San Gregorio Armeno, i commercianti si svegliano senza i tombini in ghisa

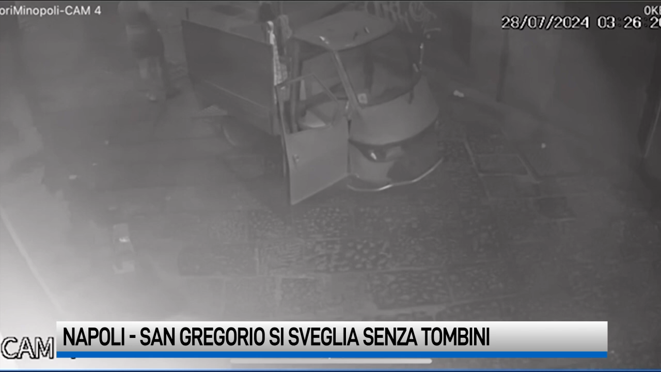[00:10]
zona di San Gregorio Armeno che immortalano il ladro dei tombini in ghisa in azione a bordo di un ape car. Immagini che parlano da sole, l'uomo che non vi mostriamo in volto agisce come se fosse tutto normale,